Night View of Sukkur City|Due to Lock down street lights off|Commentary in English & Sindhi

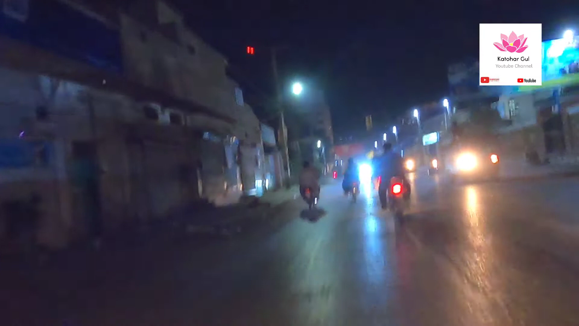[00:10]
At the moment I am passing through Minar Road Sakkhar. Sakkhar is the third big city since.
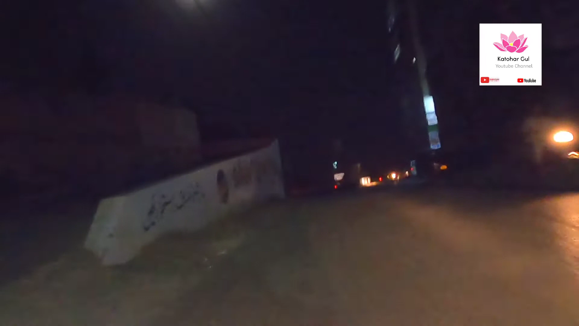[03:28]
But I think there is no Parsi in Sakkhar at the moment.
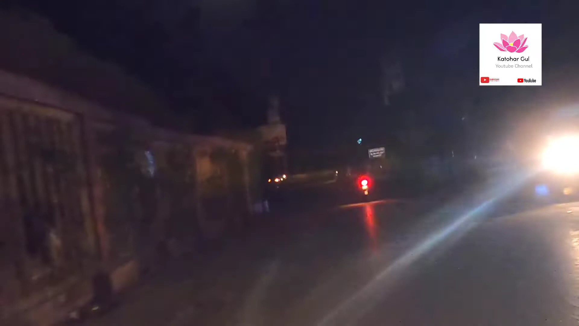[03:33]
Now we are reaching at Bandar Road.